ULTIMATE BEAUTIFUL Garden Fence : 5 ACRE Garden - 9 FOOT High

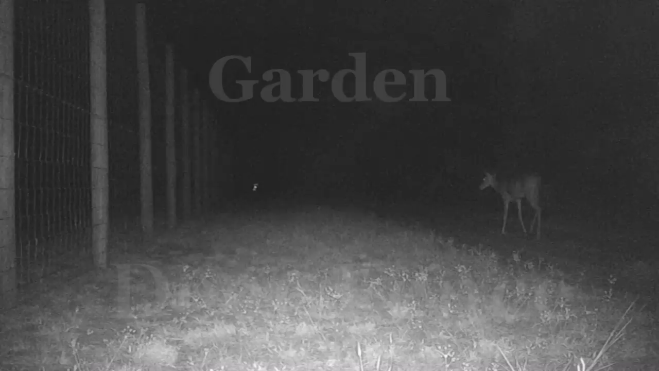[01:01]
This video is our garden deer fence. Well, welcome back.